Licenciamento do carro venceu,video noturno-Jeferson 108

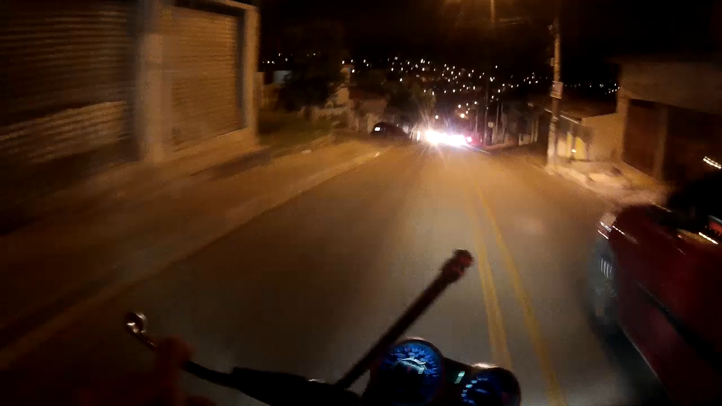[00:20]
Então vai, vamos nessa Depois ela dá um salve pra vocês aí
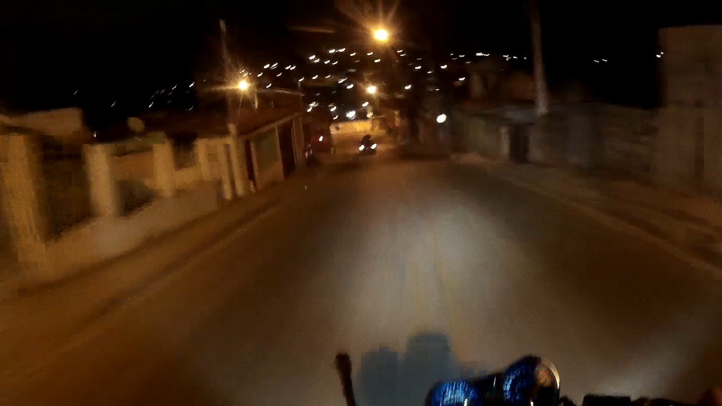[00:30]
Vamos descendo no centro da cidade Vamos no banco, rapidão Ver se eu consigo tirar um extrato do